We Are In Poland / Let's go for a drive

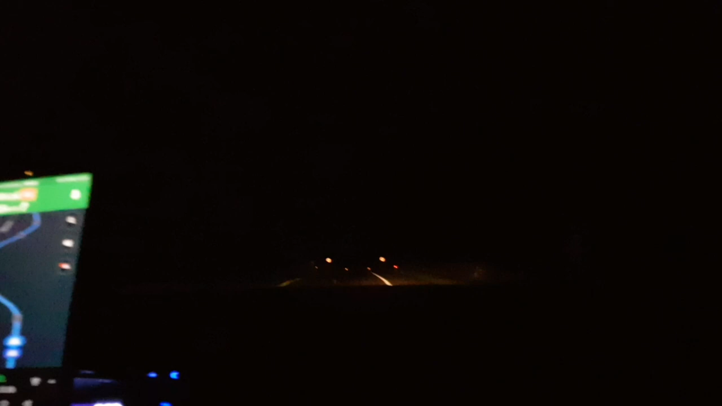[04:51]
Poland at last after 7 hours of driving but look at the time it's like almost 1 in the morning